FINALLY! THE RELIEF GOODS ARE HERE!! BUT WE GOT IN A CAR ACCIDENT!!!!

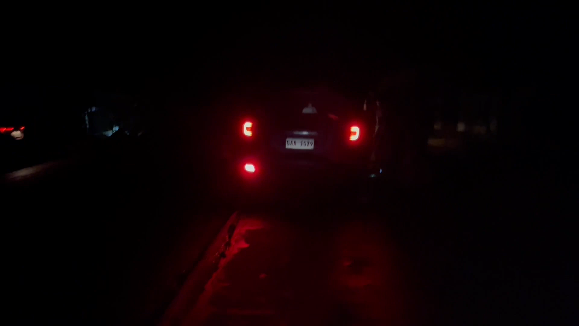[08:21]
Now here's people right by our car checking it out.